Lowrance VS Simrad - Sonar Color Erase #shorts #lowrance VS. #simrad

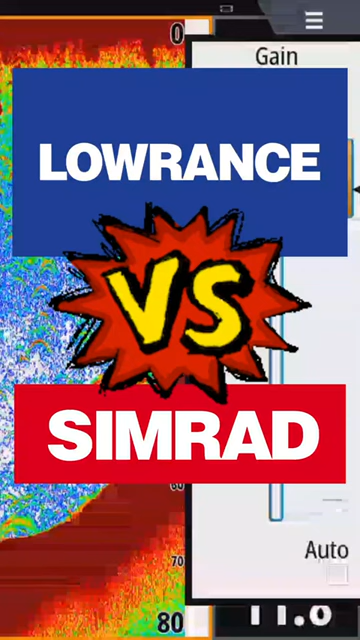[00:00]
Why would you buy Simrad over Lowrance when they're basically the same?
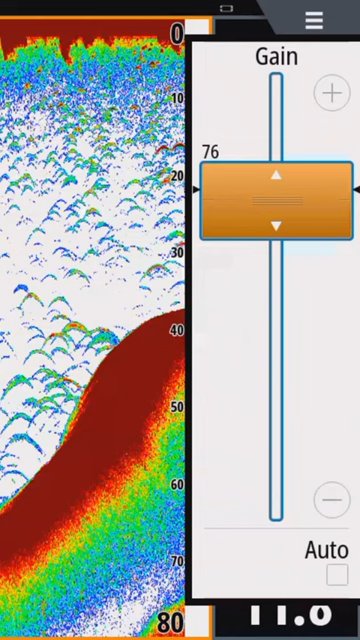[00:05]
One thing is the gain or sensitivity control on Simrad. We can crank the gain way up, which will completely clutter our screen.
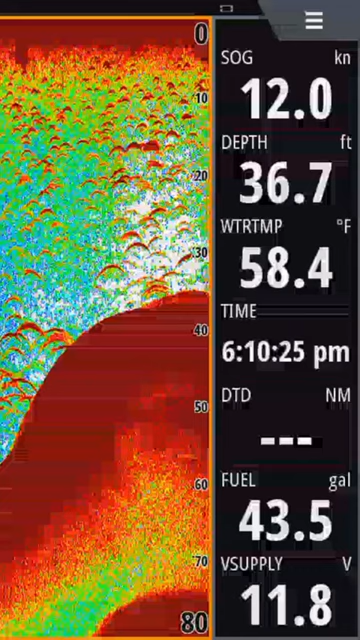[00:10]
On screen: depth 36.7 ft, water 58.4°F, speed 12.0 kn
We can then go into the menu, go to more options, go to color erase,
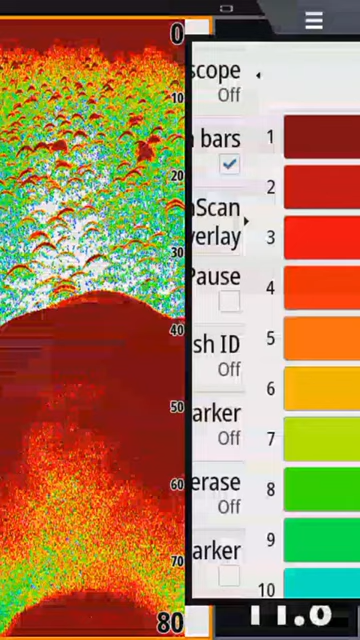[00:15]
and then scroll down to the bottom and turn those weaker colored signals off.
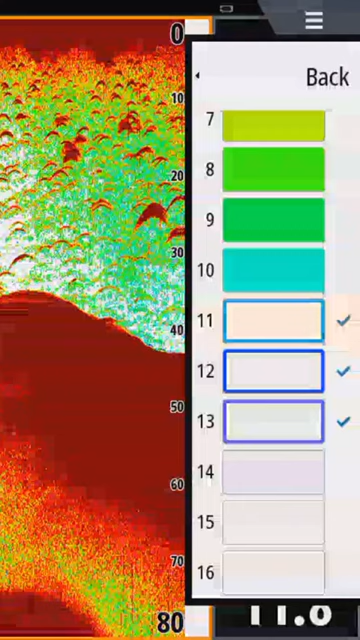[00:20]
So as I go through the blue colors, you can see the screen getting clearer. When I turn off the green, it totally clears everything up. That allows us to maintain a high sensitivity for amazing fish arches, but get rid of the clutter.
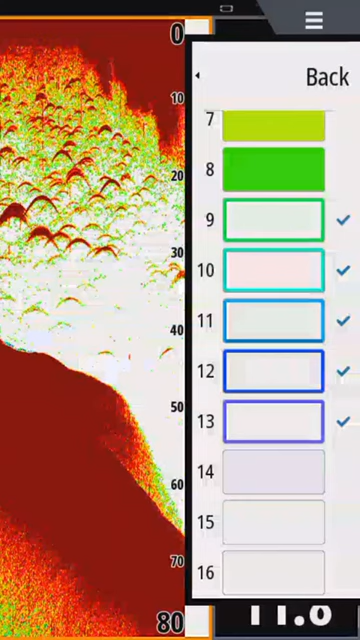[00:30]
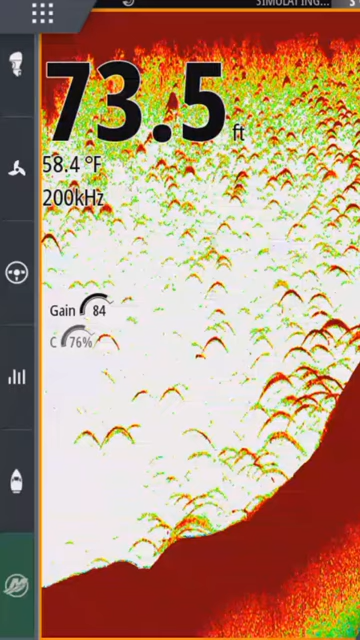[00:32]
On screen: depth 73.5 ft, water 58.4°F
We can then adjust the gain a little bit more or a little bit less. We can then go and adjust the color, again, a little more or a little less to get that perfect image on our Simrad display.
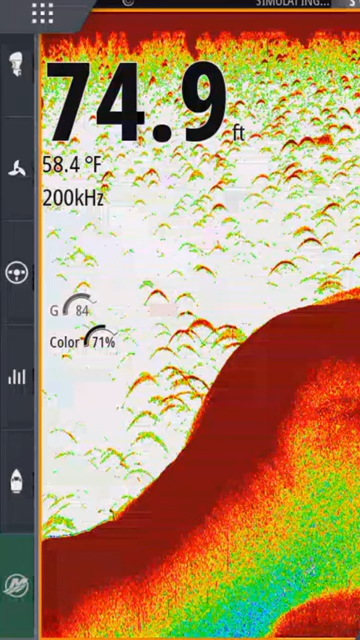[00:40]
On screen: depth 74.9 ft, water 58.4°F
This is one feature available on a Simrad that's not available on a Lowrance. And if you're a Great Lakes or coastal fisherman, this is definitely something you should be taking a look at.